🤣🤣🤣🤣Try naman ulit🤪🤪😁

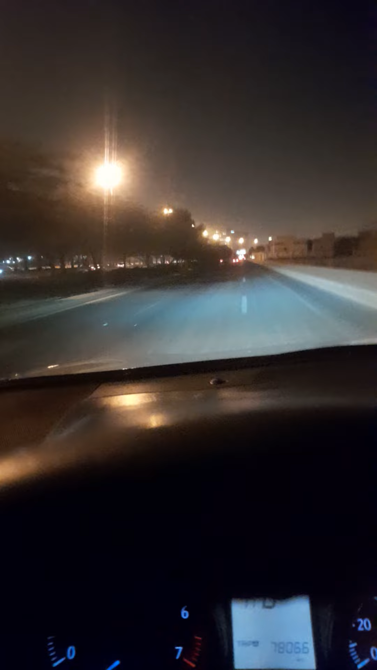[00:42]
nandito ako sa alcosama district guys harapan ng king saudi university
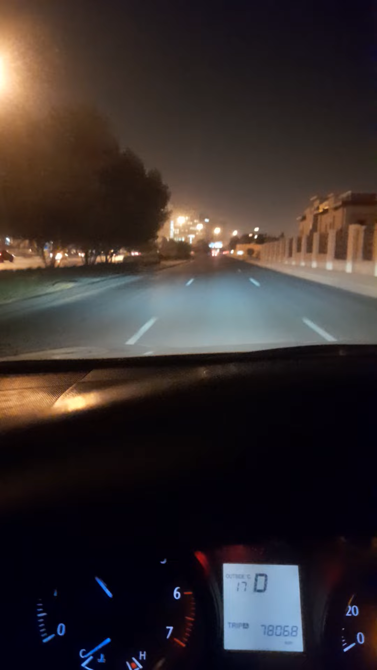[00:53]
ups ups yet ang lameg empty na talaga guys wala akong pera pang gasolina guys
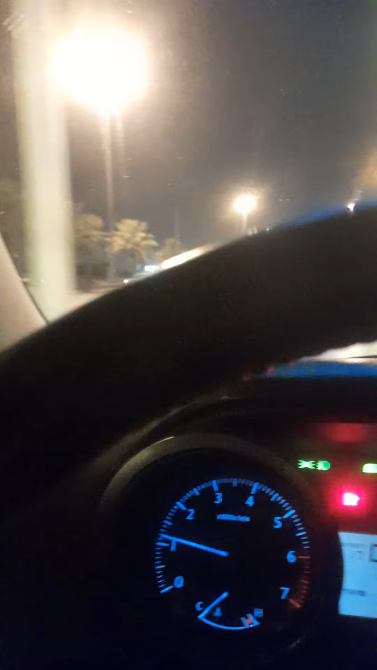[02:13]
17% luco luco ka pari ah oh my god panam ito king kalid road to god
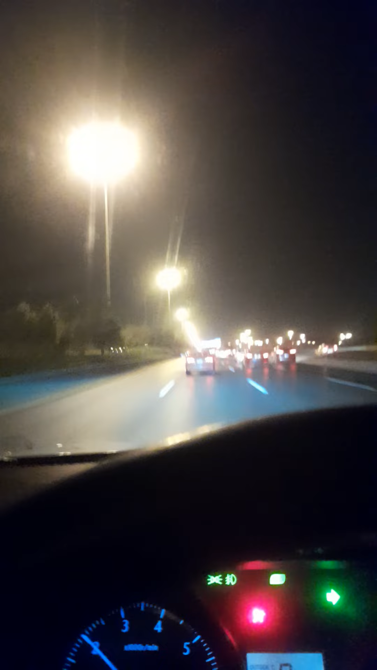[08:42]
yan ang papuntang international airport king calid king calid international airport ayan guys exit up up exit ayan guys ilang minuto na yung biyahe ko guys
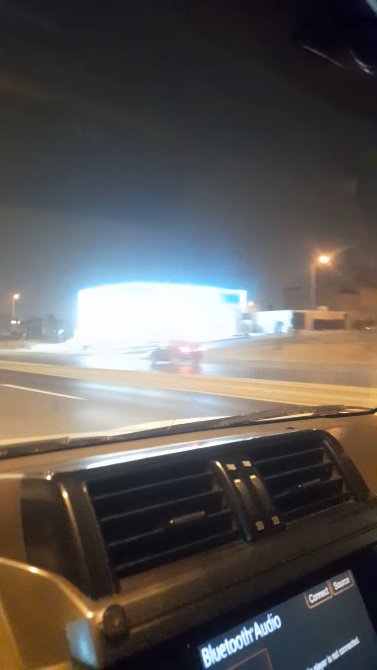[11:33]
napakaganda riad sa riad maraming mga kamera dito guys sa ano daanan pero maingat ka lang pag alam mong may kamera boom low speed agad kasi kadalasan dito 120 120 120 90 service road 90
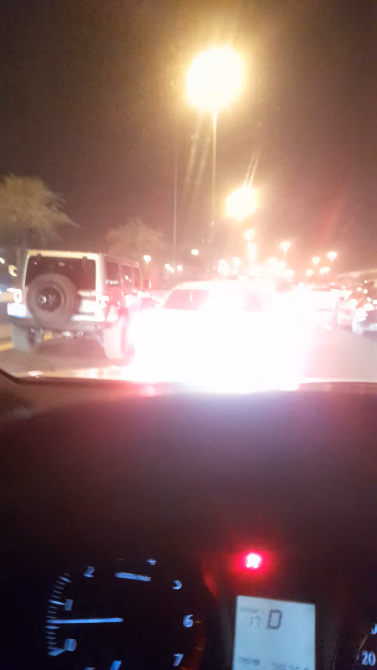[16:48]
tingnan nyo guys patay ako nito kapag maubusan ako guys paano itulak alam you guys kapag maubusan ako ng gusolina gagawa ako dito ng traffic guys napaka traffic mamumulta pa ako kasi pag multahin ka dito guys kapag limbawa naubusan ka ng gusolina or
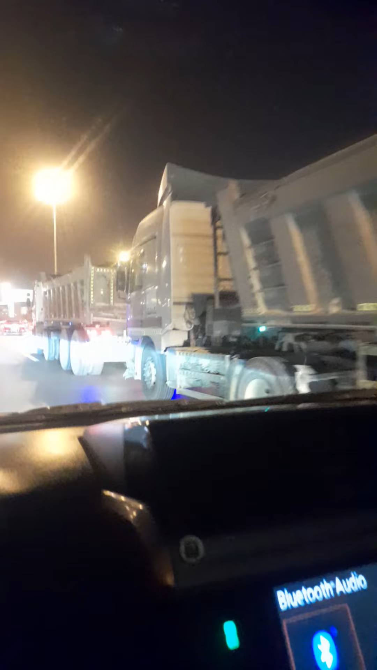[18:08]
ah mga cargo cargos mga trackers ah guys malapit ako guys pupunta na ako ng exit guys
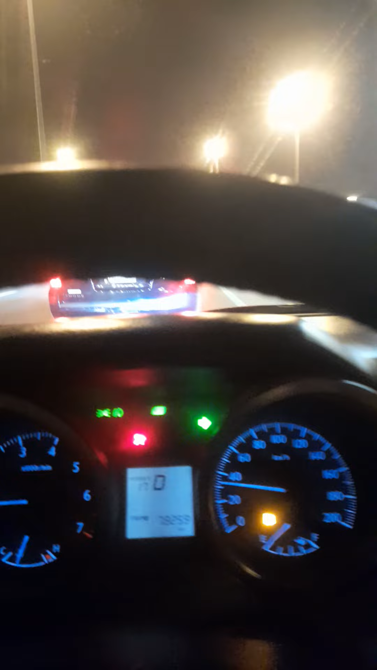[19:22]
going to the right going to the right punta padaanin nyo ako padaanin nyo ako kasi ubos na yung gasolina ko yan ako pang gasolina dito yan yan guys yung turn yan guys exit na guys exit
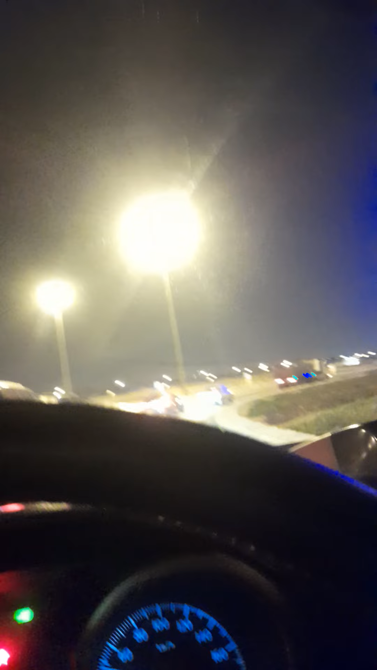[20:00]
yan guys napakaganda ng building dito guys tingnan yung building guys
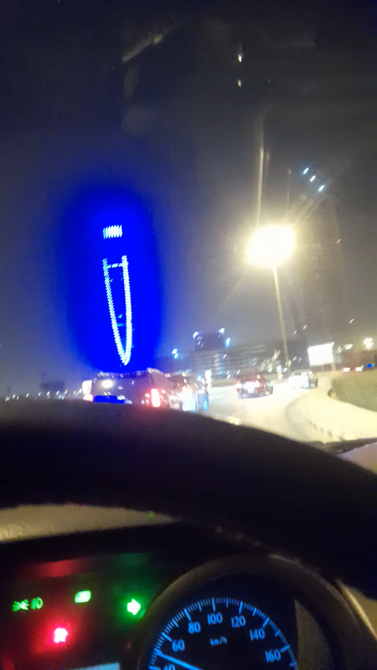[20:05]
napakataas yan guys yan guys yung mga ano nila garden yan garden oops dito dito king fad road fad road guys tapos mag u-turn ulit tayo guys u-turn u-turn ikot ulit ganito yung u-turn dito guys ang ganda babalik tayo ng king
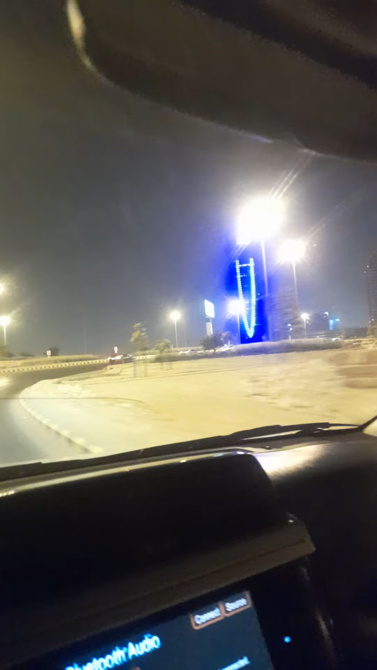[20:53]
yan kita nyo naman yung building yan balik yan balik babalik tayo sa king salman king salman road yan ito guys king salman road daman to guys ay malapit no pabutin mo naman ako gasolina tingnan guys